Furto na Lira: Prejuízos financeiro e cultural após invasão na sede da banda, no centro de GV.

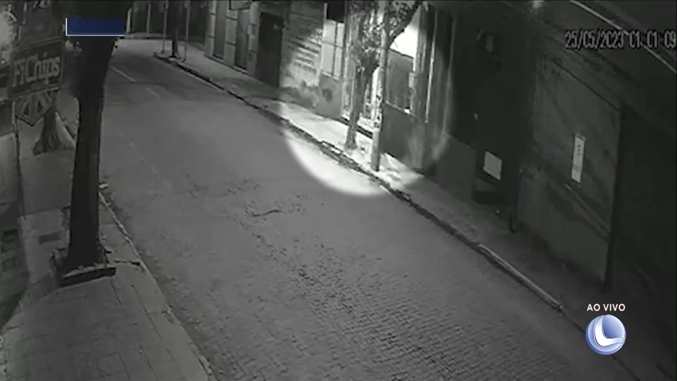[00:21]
As imagens gravadas por um circuito de câmeras de segurança de um estabelecimento próximo ao local mostram o momento do crime.
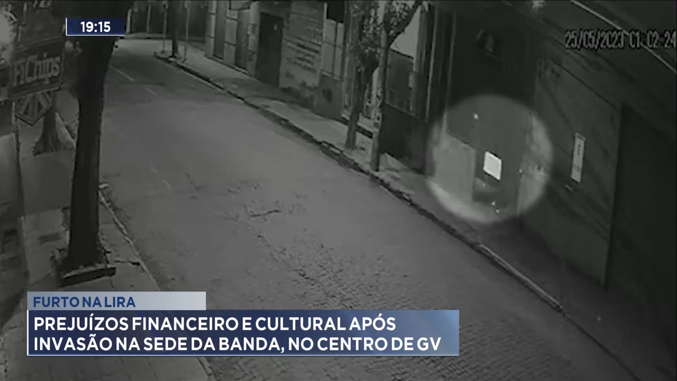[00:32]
Era uma hora da madrugada desta quinta-feira, quando dois homens se aproximaram e pularam o portão. Um deles invadiu o imóvel, enquanto o comparsa ficou vigiando. Pouco tempo depois, os invasores fogem com os materiais furtados.